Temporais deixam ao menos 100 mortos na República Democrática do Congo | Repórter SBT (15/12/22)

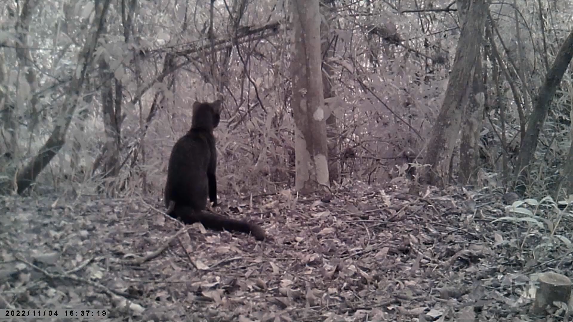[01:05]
Câmeras flagraram duas onças e um gato mourisco ameaçados de extinção numa área de proteção ambiental no Rio.